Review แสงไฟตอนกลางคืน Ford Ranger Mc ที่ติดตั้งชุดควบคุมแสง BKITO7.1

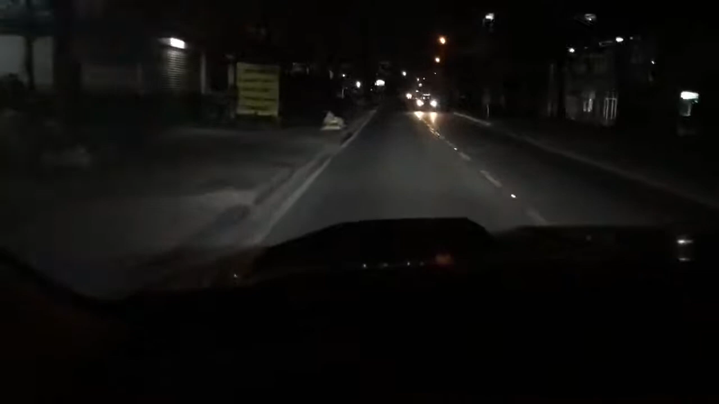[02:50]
งตาเพื่อร่วมทาง��도รถค่าที่กลับผลทางมาก็ไม่แยงตา ไม่แยงตาแน่นอนดูนะครับ ถ้าฟิลมเราใช้เพียงแค่ 40 ก็มองเห็นทางหรือถ้าอ่อนกับนั้น 20 ก็ยิ่งเห็น มาดูนะครับ ไม่ผ่านฟิลมสว่าไหมครับ ท่านใดสนใจก็สามารถสอบถางมันเข้ามาได้เลยนะครับ